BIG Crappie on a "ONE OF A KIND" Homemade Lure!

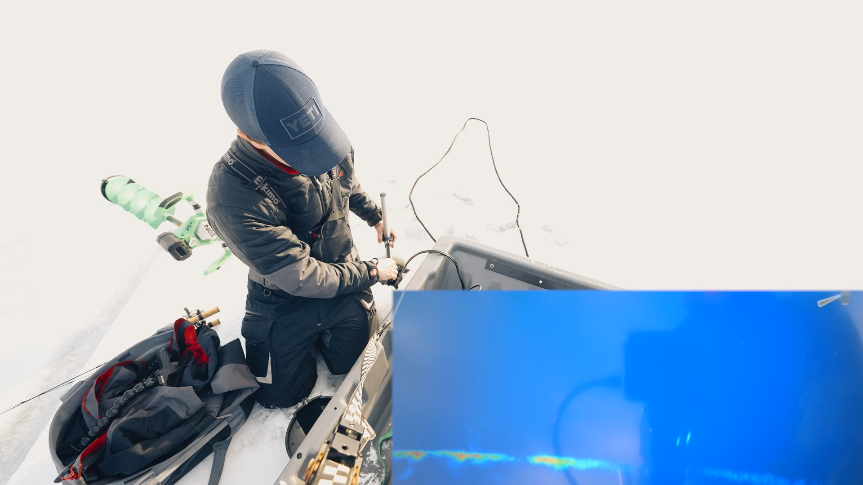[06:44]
okay there's fish there's a pot of crappies there's three I would say see them right there three of them 65 feet in this direction so I'm gonna drill and try to pull this whole operation with me
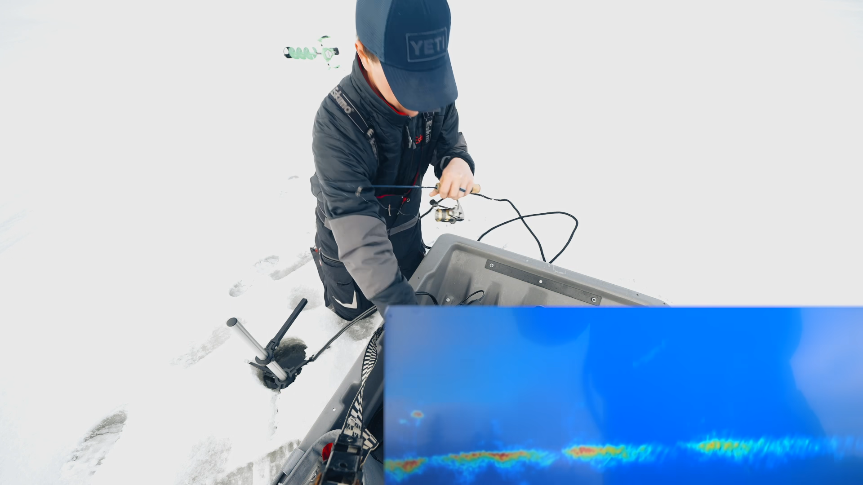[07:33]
see how that hair looks in the water it looks good we're gonna be dropping the grain on a fish here guys first drop of the morning can Judy get it done or we gonna have to get Rudy in on the program oh wow there's a few fish here
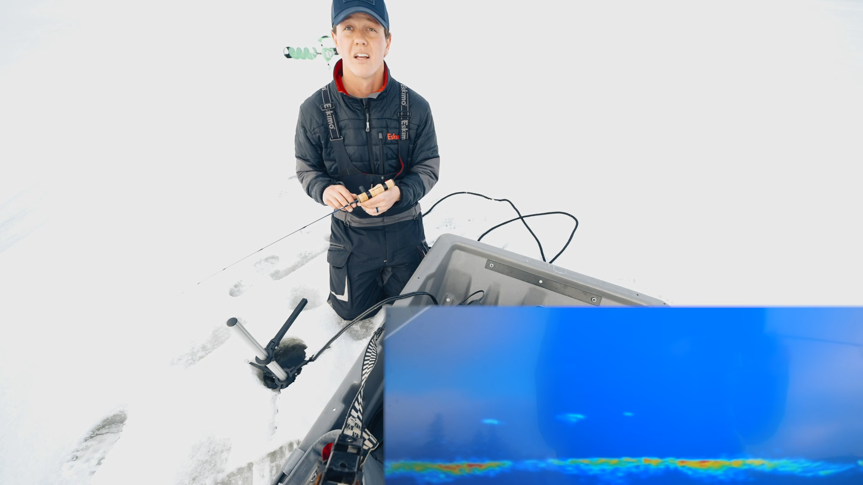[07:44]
are we rolling is everything good oh man this is happening so fast this is
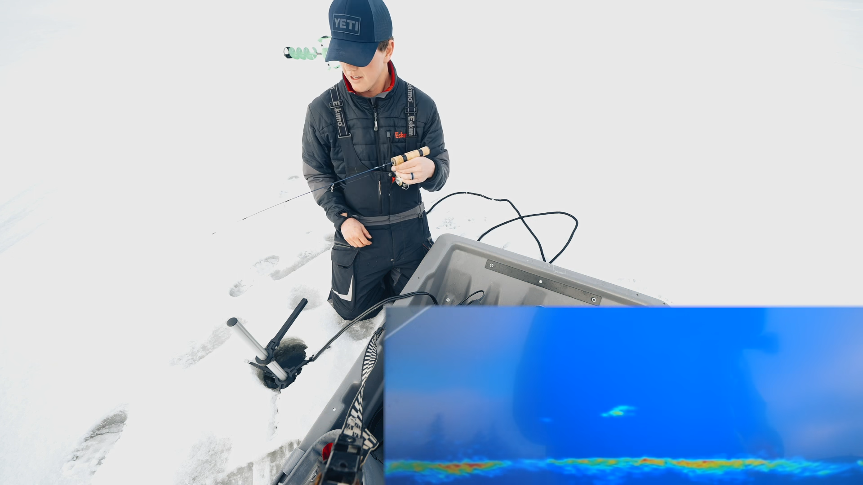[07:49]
got it Judy Judy oh my goodness and it feels like a good one first drop guys second hole we drilled oh and I think it's a big one no
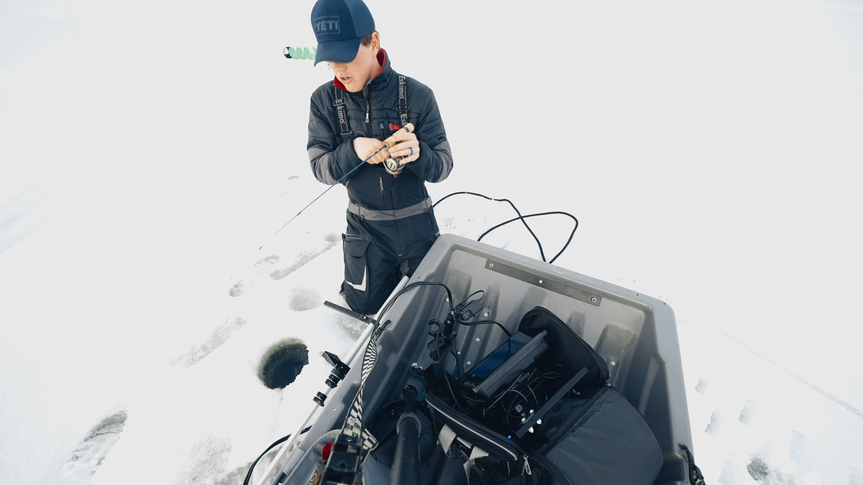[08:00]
no no oh man that was a big fish oh that hurts okay there's more down there we might get another chance of that one oh that was a big crappie guys oh man all
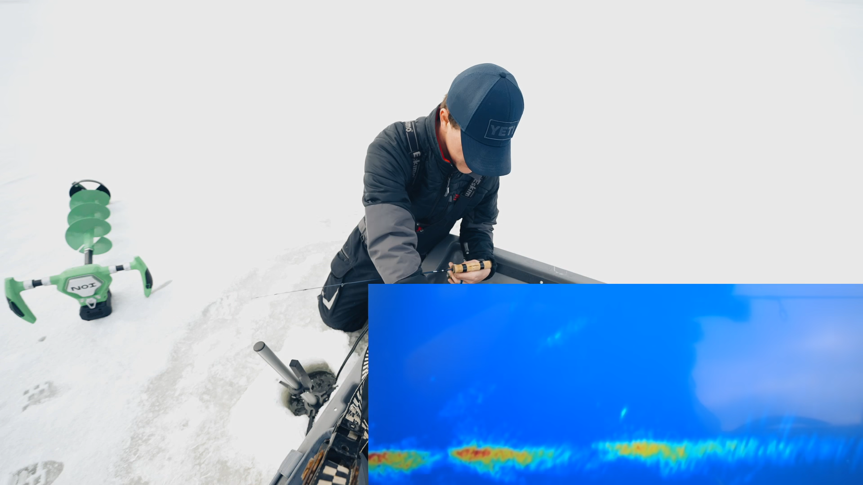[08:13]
right guys looks like there's a couple more fish out this way 45 feet those look like crappies well maybe a fish cruising in on me there
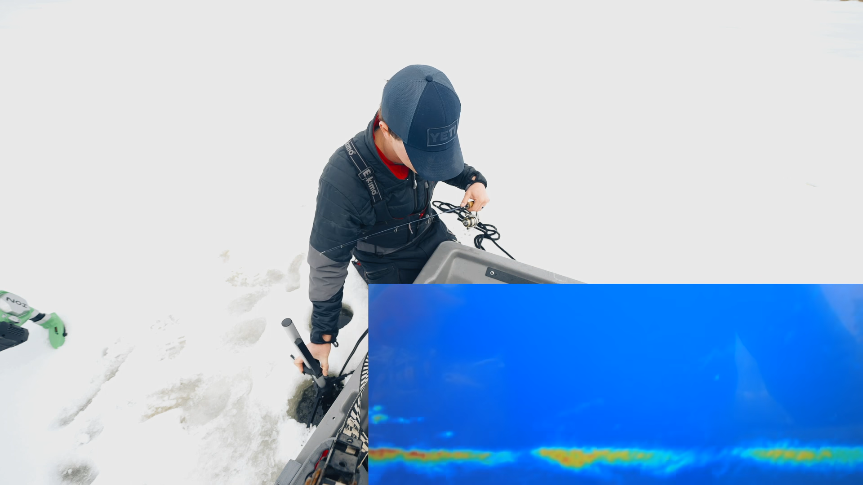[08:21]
let me zoom in quick hey look on the right yes come on close the gap seal the deal he's gonna come close I'm gonna start lifting the rod just a little bit to get him to chase just a bit
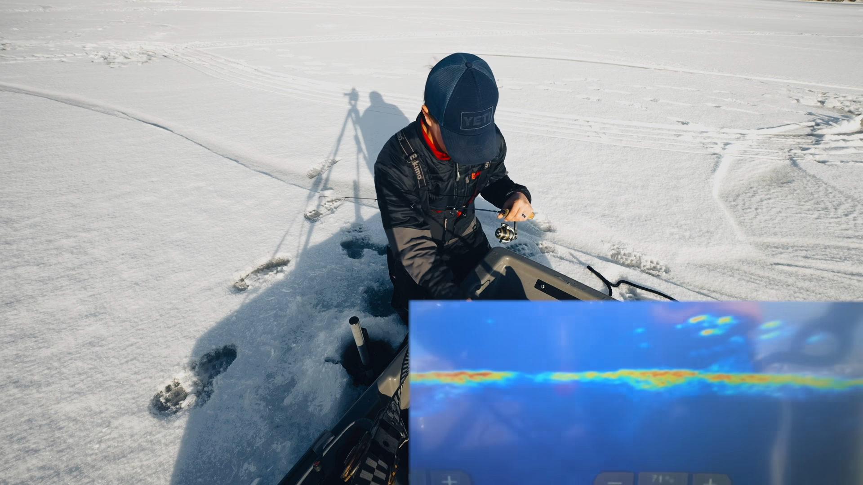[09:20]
the glare can't really do too much about it right now oh my goodness oh my goodness oh my goodness this is a school of big ones I don't even know what to do like a part of me wants to get the other rod ready or drill another hole or
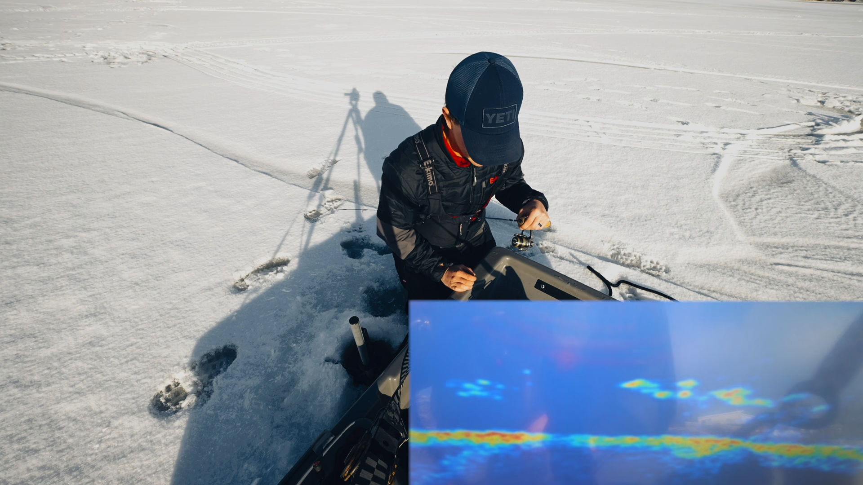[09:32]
look at this school oh my goodness okay I'm gonna try to just peel them off the top because otherwise I'm gonna spook all these look at him look at him coming got
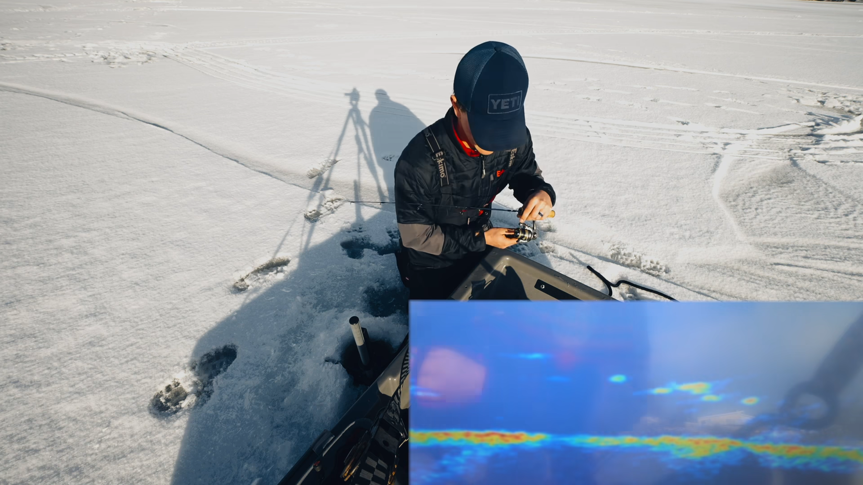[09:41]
him oh and it's a good one guys all the whole school just all the whole school just
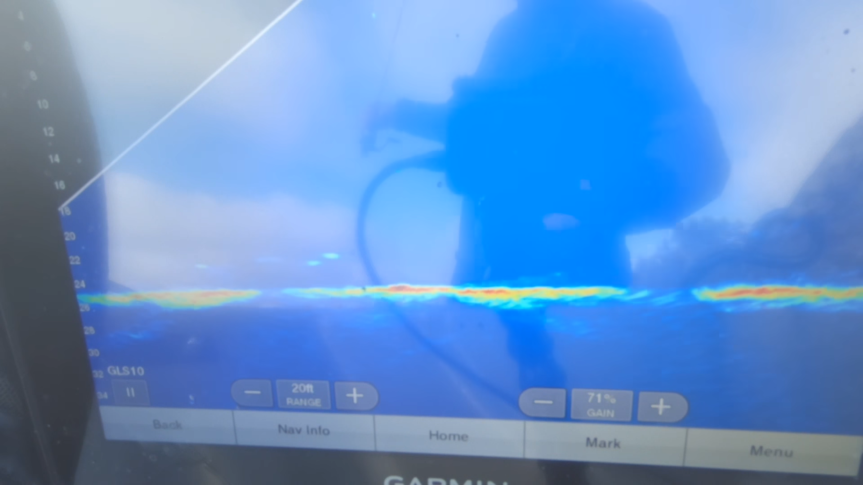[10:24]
yes yes yes yes yes we're gonna drop right on their heads that is insane
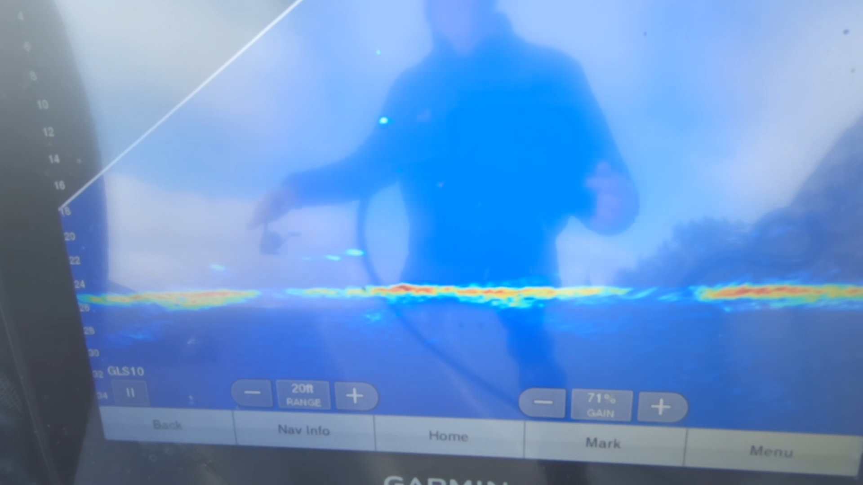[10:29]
oh right there that is live scope at its finest there we go wow I had to wait a